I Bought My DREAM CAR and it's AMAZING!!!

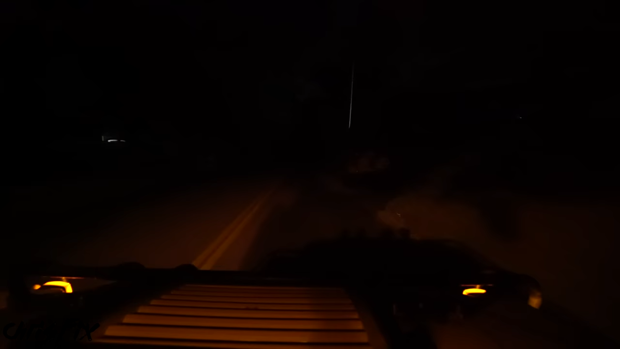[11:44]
out at night Here's a dark road with the lights off and then when we switch them on boom you could see
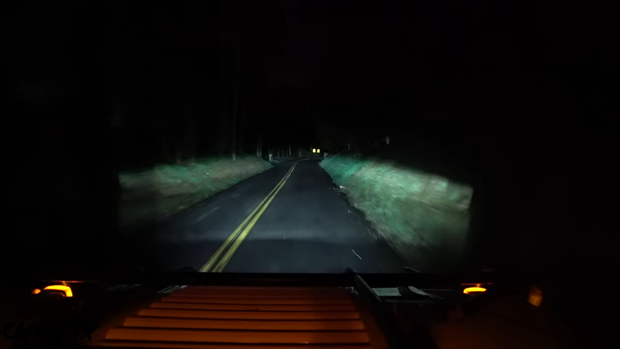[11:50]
everything Plus there's a nice cut off so you don't blind other drivers, but look at that It is nice and bright and these are amazing headlights for a truck designed in the 80s Now what doesn't work well are the off-road lights flip them on